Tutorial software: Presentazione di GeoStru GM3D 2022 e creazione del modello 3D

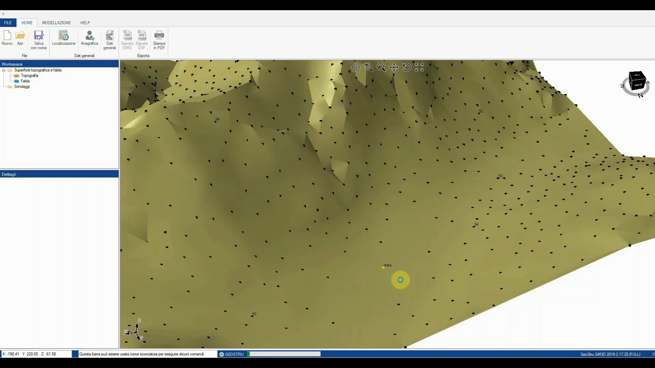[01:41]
Ogni punto inserito può essere modificato o eliminato, cliccando con il pulsante destro sul punto quindi sul Rimuovo o Modifica. Le stesse operazioni possono essere effettuate tramite la tabella che viene visualizzata cliccando sul nodo topografia e successivamente su Aggiorna punti.